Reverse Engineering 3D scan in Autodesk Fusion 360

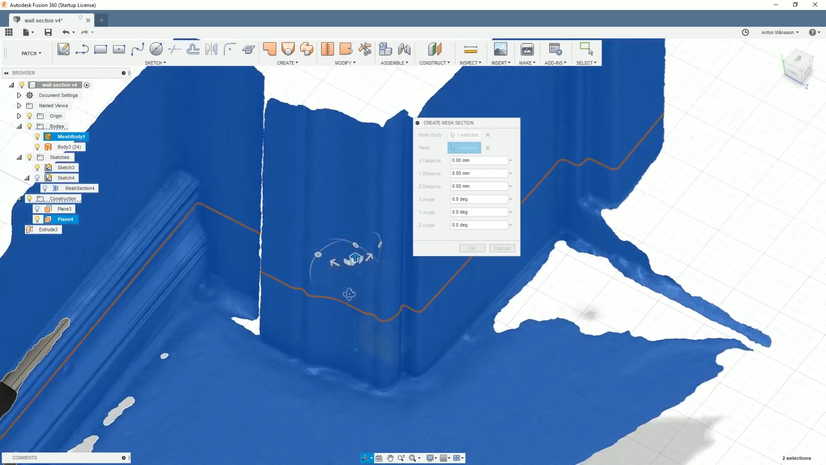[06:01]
this small small small offset plane that i that i created in the beginning
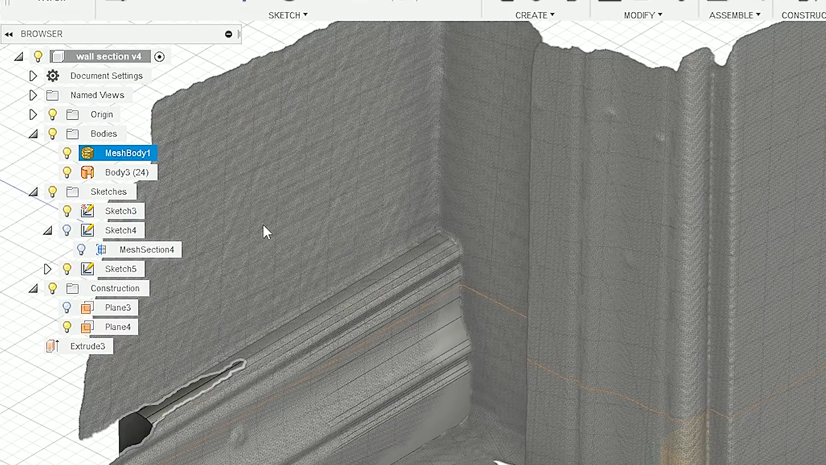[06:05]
let's go ahead and do the same we'll hide these two models i'll go back into sketch
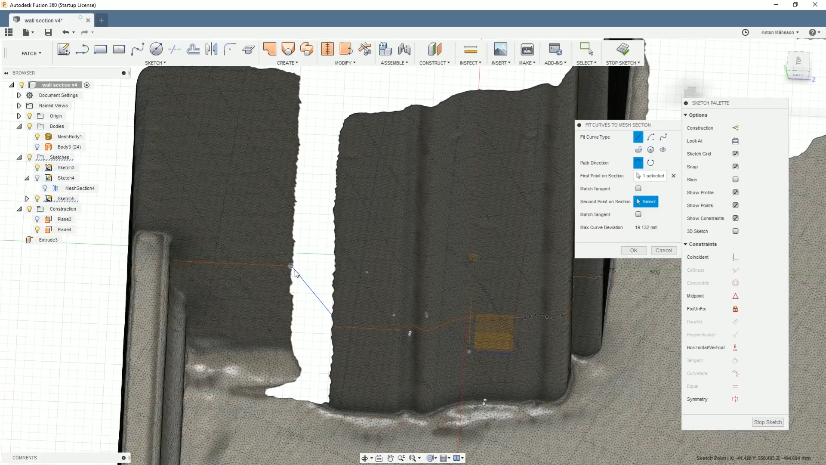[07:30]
can continue this line something like that and if we now hide this model we'll also hide the mesh
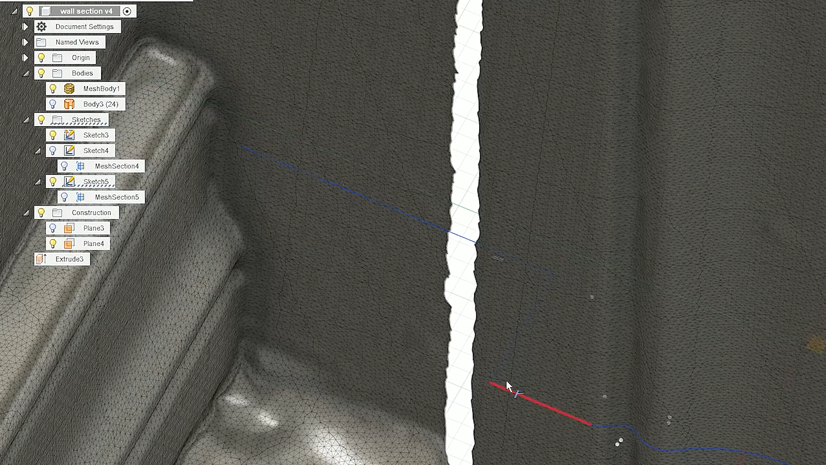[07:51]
there should be some sort of radius here so let's maybe drag this line over
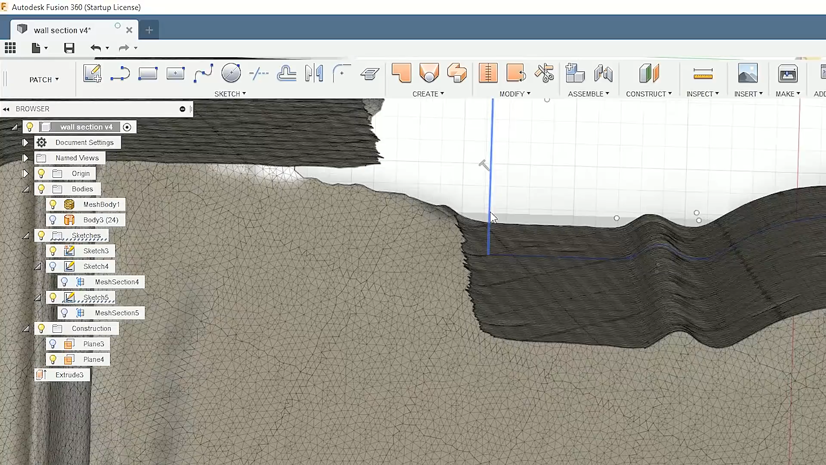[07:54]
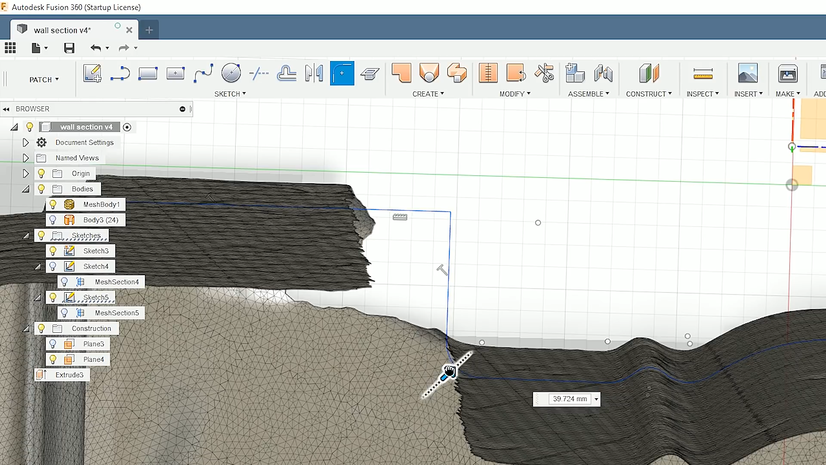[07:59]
start with some sort of radius that's a little bit too much maybe something
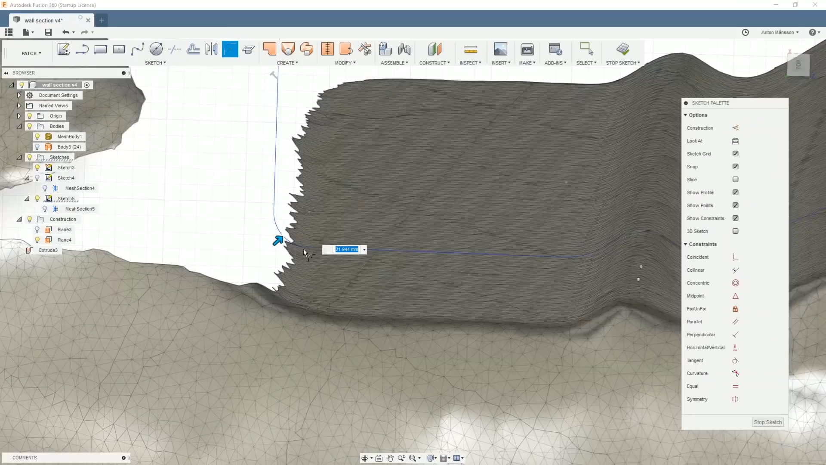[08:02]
like that that looks fine add
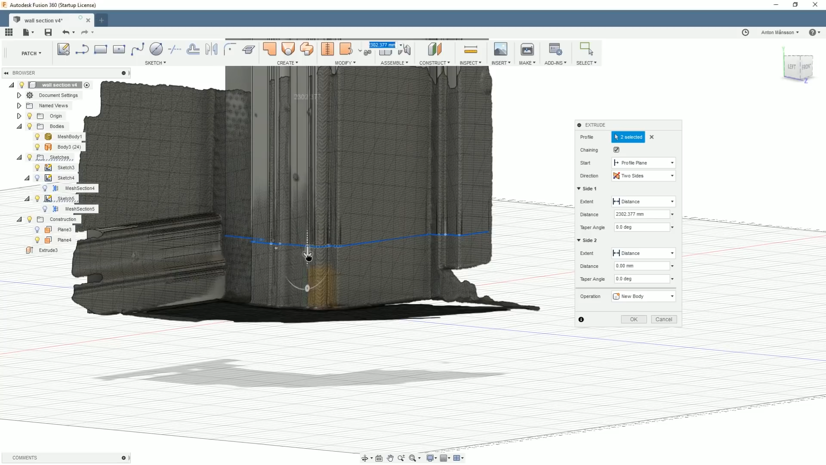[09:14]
both directions down into the floor as well there we go and we now
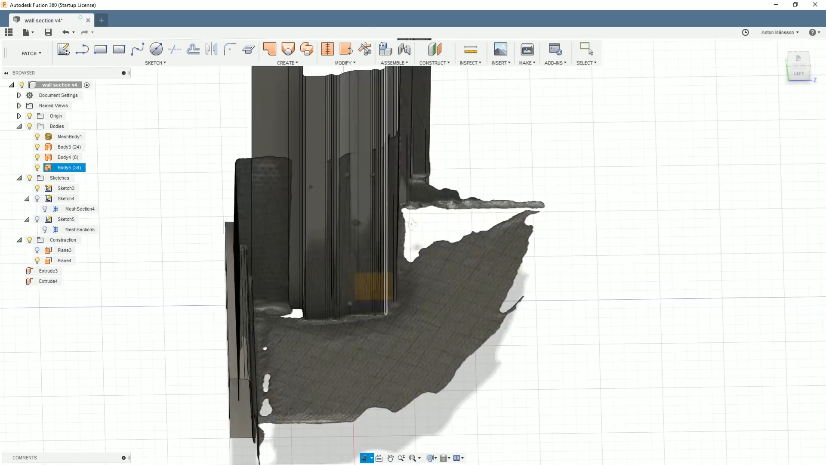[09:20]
have a profile matching these lines here again with the rotation since we are a little bit off it might not look perfectly when we're looking at the sketch at the same time